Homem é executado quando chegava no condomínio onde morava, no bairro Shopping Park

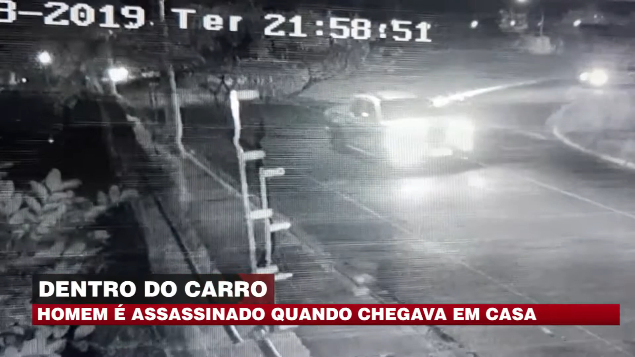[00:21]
um minuto depois volta para cumprir o objetivo, que era matar Alexandro Pérez dos Santos Quando a vítima entra na rua, o motorista da caminhonete já se aproxima Na imagem aparecem os veículos emparelhados Esse é o momento em que os disparos acontecem Em seguida, o carro fica sem direção, sobe na calçada e bate violentamente em um poste A caminhonete desaparece Após o crime,